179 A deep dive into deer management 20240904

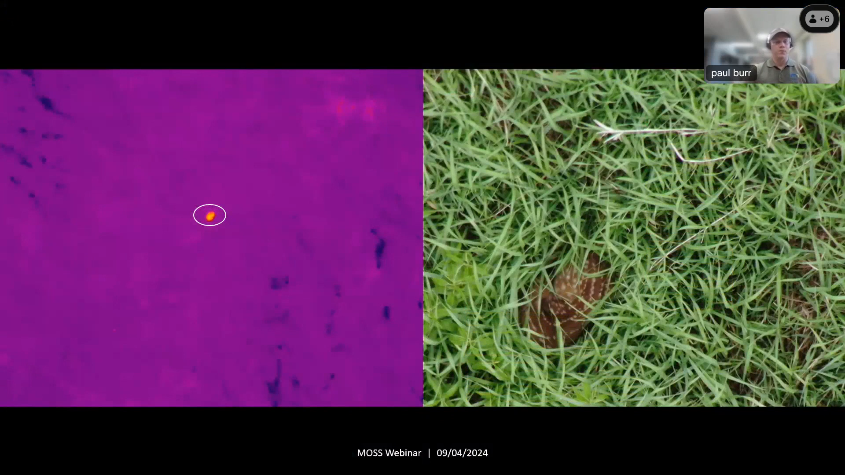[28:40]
And then you can switch to normal camera and actually see the font there in the grass. Another interesting, um, and cool example of the mom, the doe with its fawn there tailing behind.